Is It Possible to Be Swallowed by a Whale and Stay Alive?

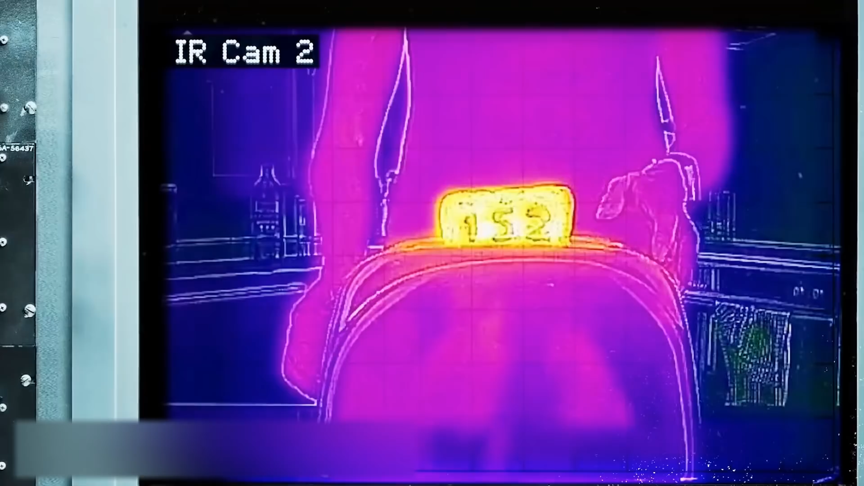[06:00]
The coils inside it heat up to 600 degrees Celsius, which means it doesn't care if the air temperature is over 20 or under 15 degrees Celsius.